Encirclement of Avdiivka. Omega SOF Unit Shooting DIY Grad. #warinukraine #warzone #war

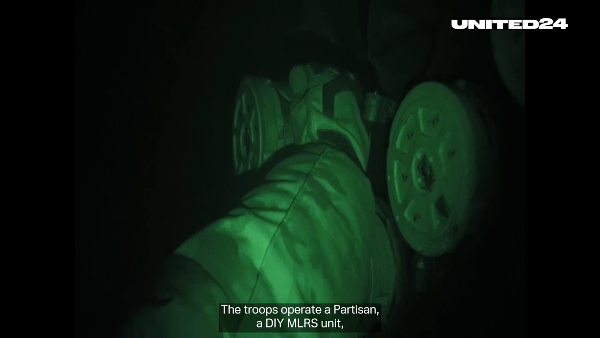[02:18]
a DIY MLRS unit or simply put a mini-grat mounted on a pickup truck.